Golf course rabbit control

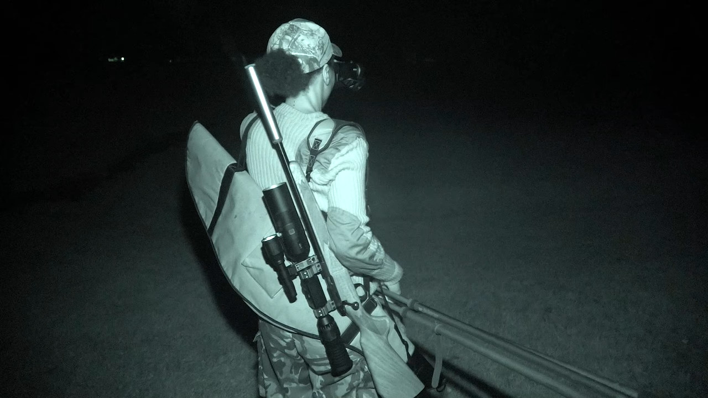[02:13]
But I use my thermal. I have my pulsar here and it's the same as shooting anywhere.
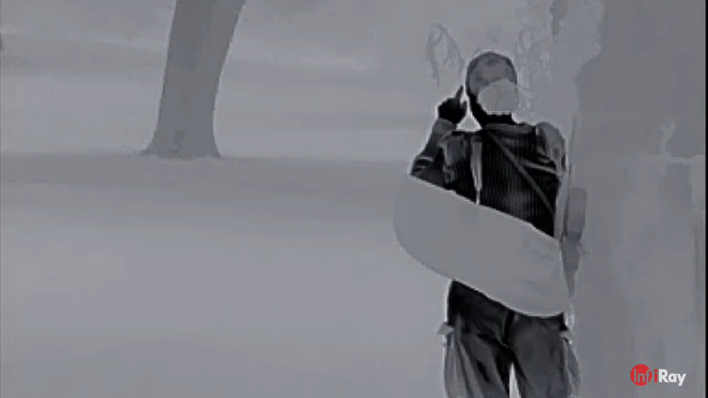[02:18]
I just always make sure that it's safe. I use the thermal for ranging as well.
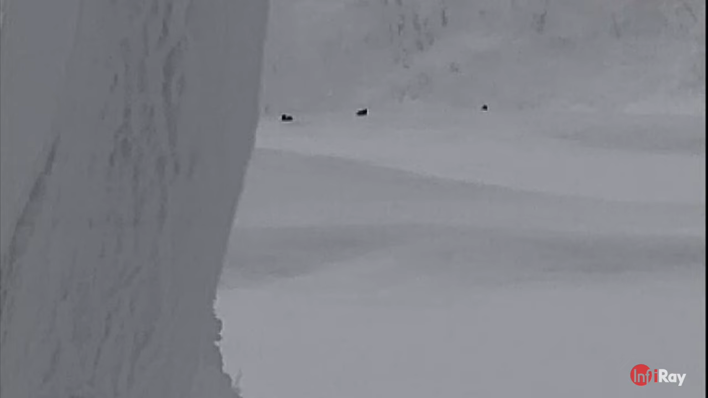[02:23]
I can use the scope as a range finder. I haven't figured out how to do that yet. So for now I'll use the thermal,
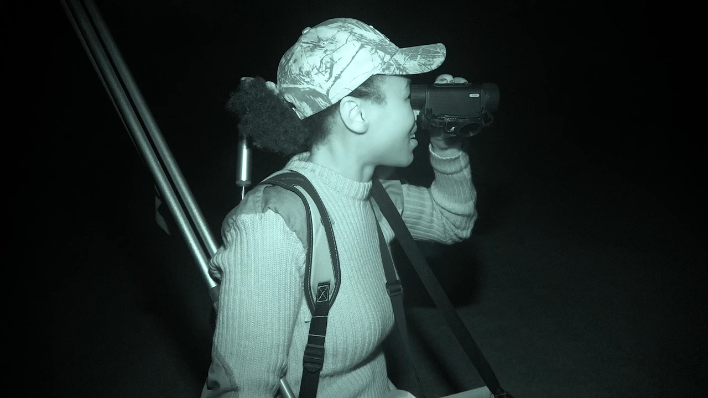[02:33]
which is fine because I'm using it anyway in terms of finding the heat source and also checking that there's no one else behind. You know, really, really essential to have in terms of safety when you're doing a job like this.
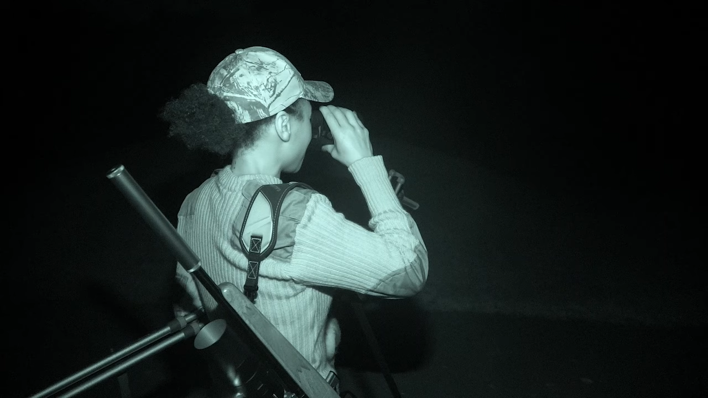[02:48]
And the one over there, two over there, which is handy.
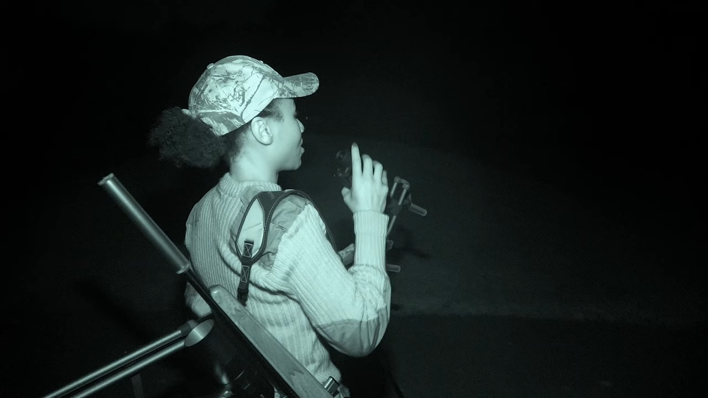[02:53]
So I'll head that way. If I can get any of them, great. If not, I can tuck him behind those two.
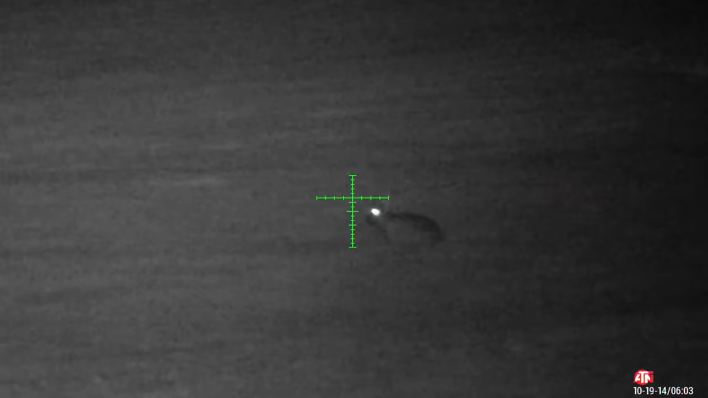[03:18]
And it's definitely been a game changer for me, just in terms of being able to stay out longer,
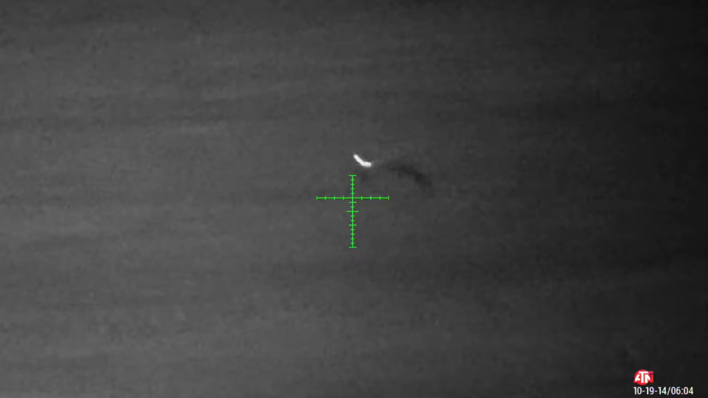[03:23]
stay out in the dark, and ultimately shoot more rabbits.
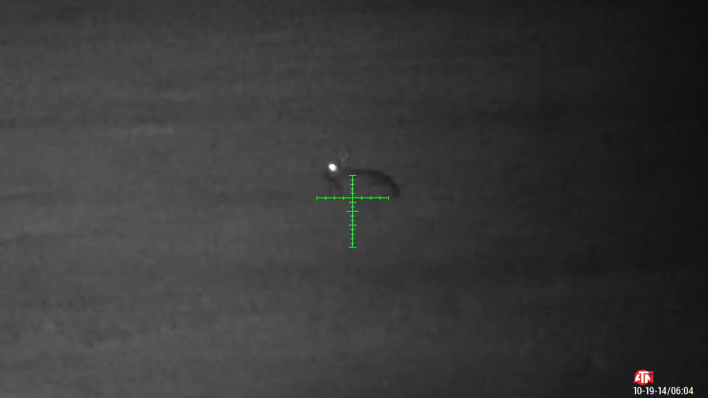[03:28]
I think I've had it for, I don't know, 10 days. And I absolutely love it. I still haven't fully played around with all the settings, but the clarity on the scope is crystal clear when I get it right,
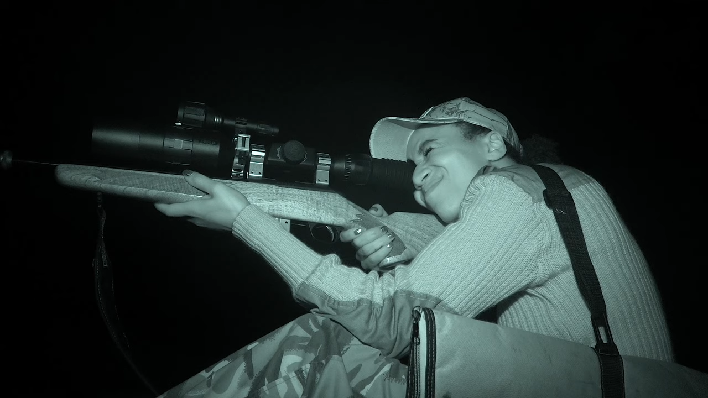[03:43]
which makes it easier for me, but also makes it safer. You know, I can take a shot with all the confidence in the world, you know.
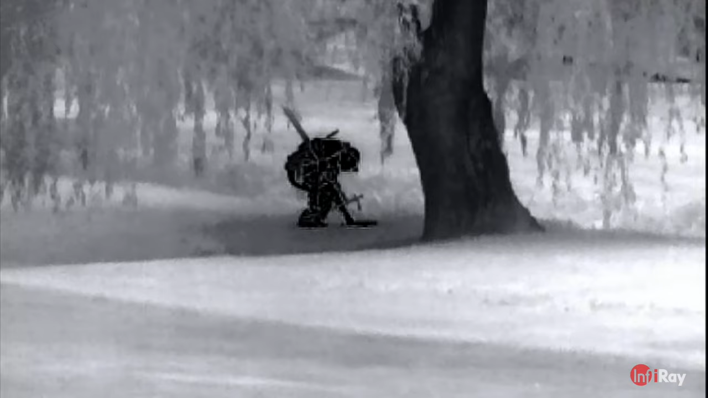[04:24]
So it's quite straightforward, actually, on this land.
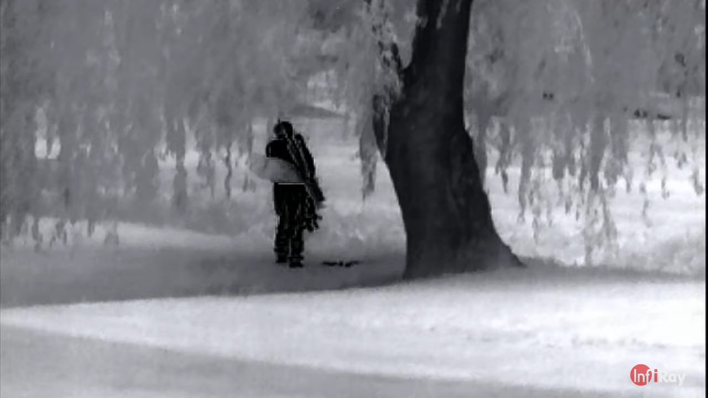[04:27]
Basically, I start at one end, and I walk.
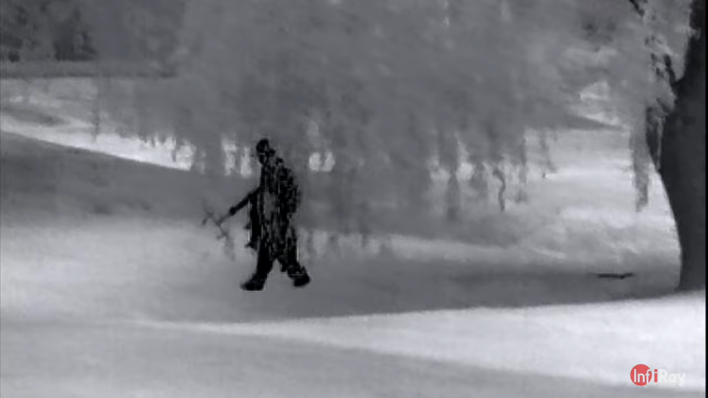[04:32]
I tend to find that within 50 to 100 yards, I happen upon the first group of rabbits.
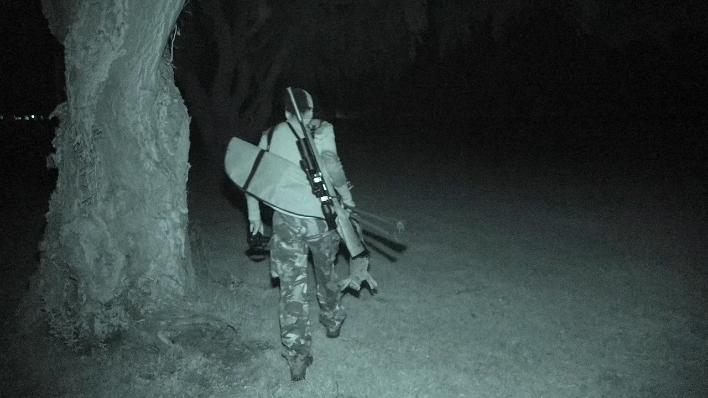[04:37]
I shoot what I can, you know, one or two, and then the rest will normally run away.
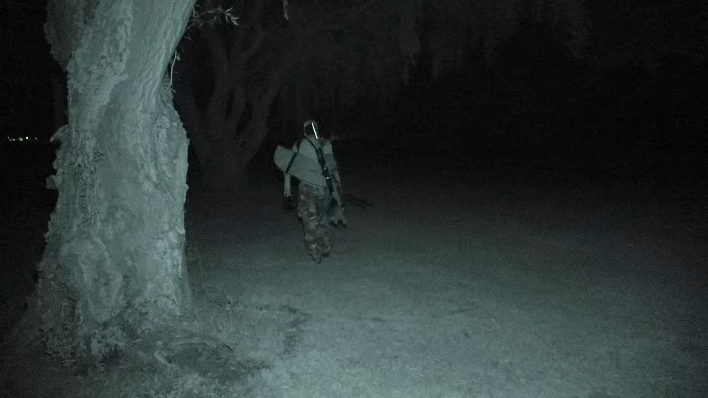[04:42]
I'll wait for 10 to 50 minutes to see if they come back out. If they don't, I walk a little bit further. Again, 50 to 100 yards. I'll find another group and repeat, basically, until I get tired.
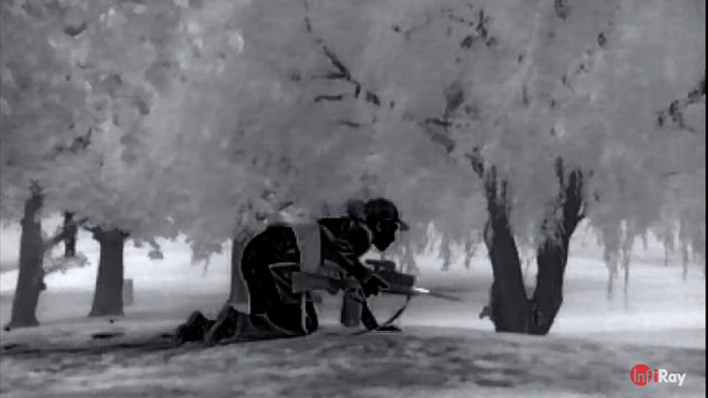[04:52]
And then I turn around and go back.
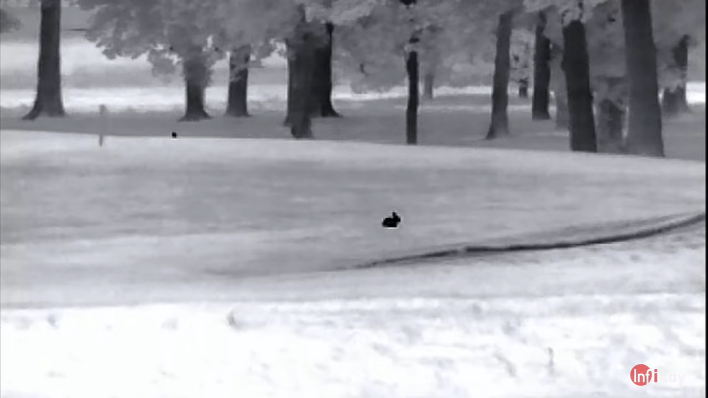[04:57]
The furthest rabbit I've ever shot is at 76 yards.
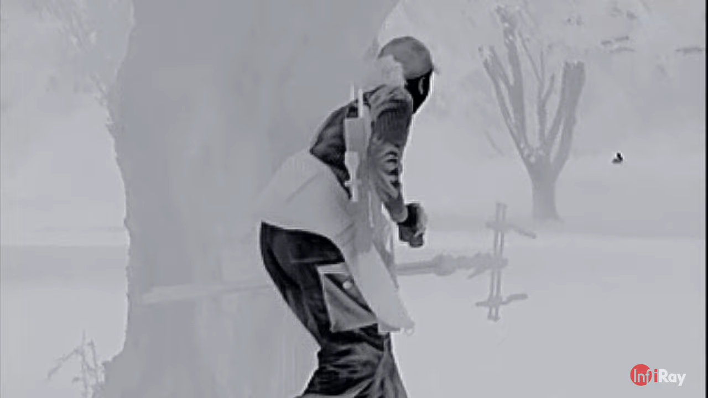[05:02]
In terms of rifle shooting compared to the shotgun,